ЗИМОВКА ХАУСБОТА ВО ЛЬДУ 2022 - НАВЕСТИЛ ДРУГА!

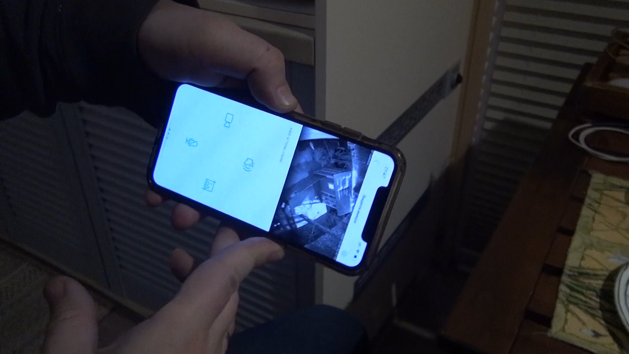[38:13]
Да, онлайн. Это вот сейчас вот они внутри.
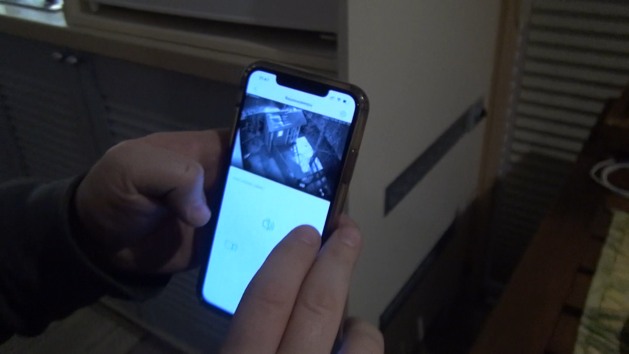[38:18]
Ребята, вот видите этого человека? Это человек, у которого видеокамера стоит наблюдение в курятнике.